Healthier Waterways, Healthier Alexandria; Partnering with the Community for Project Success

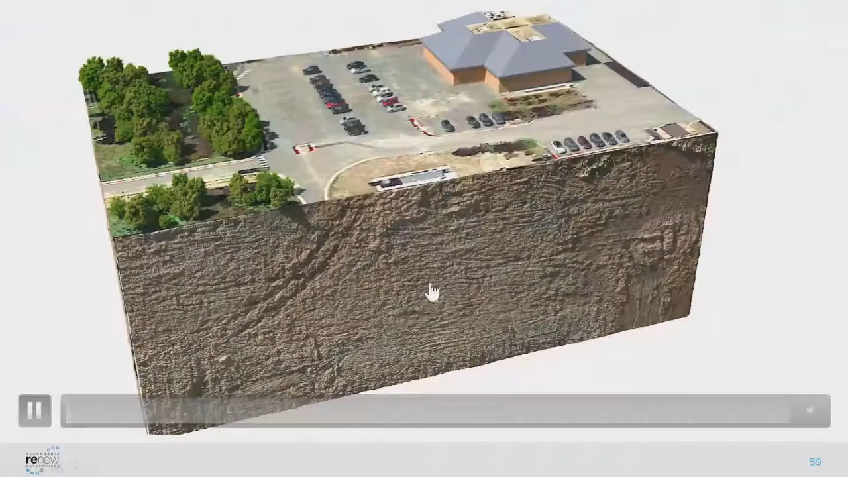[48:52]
So I'd encourage you to take a look. There's the old admin building and lab.